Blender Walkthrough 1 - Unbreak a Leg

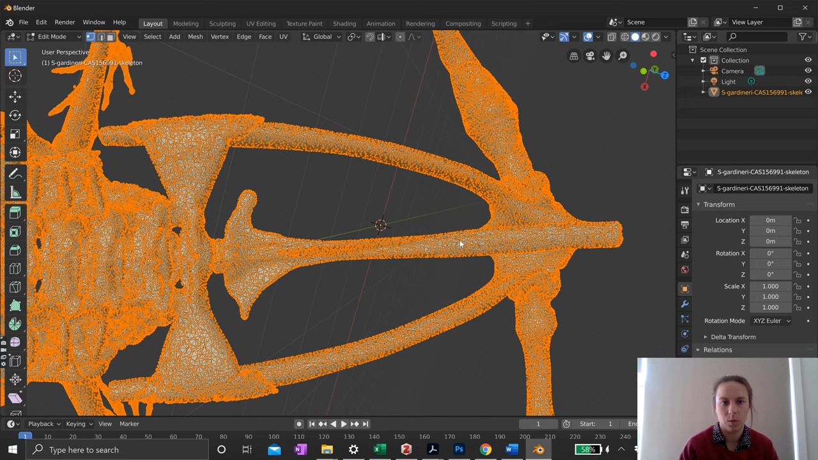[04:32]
all of the vertices every mesh is made up of polygons and each polygon has corners and those corners
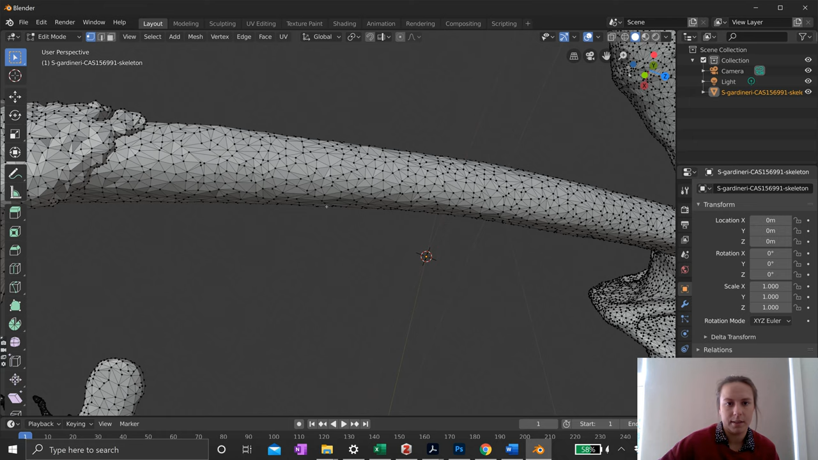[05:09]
here if I switched up here you can switch between viewing different things this is edge mode so each polygon has
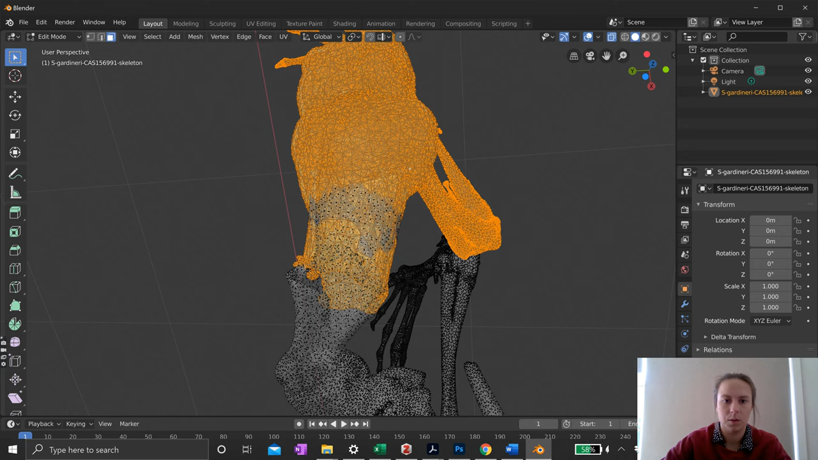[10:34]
you're going to see some polygons here these are
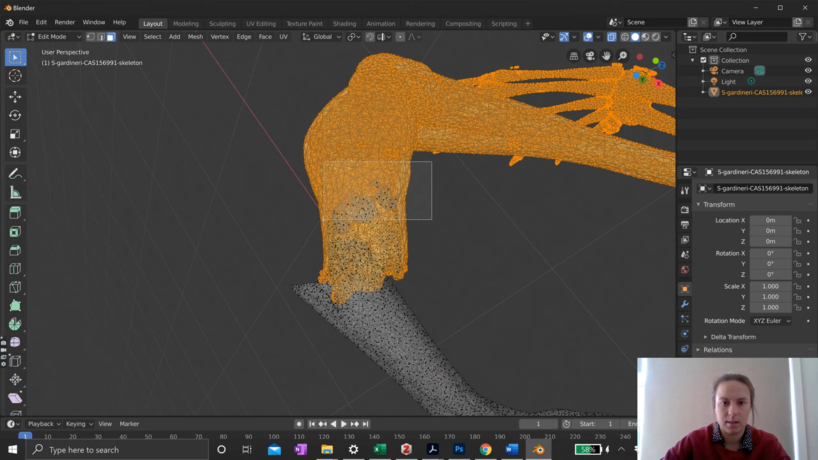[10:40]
inside because I've been selecting polygons from the outside
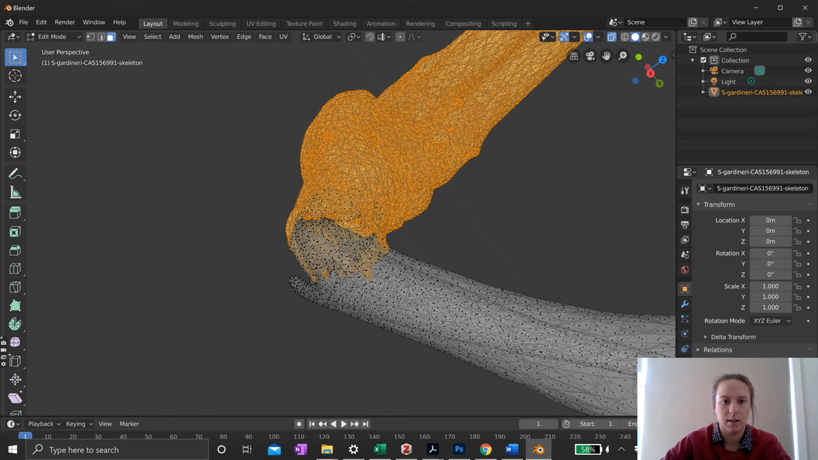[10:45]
and I'm just going to select as many of those internal ones as I can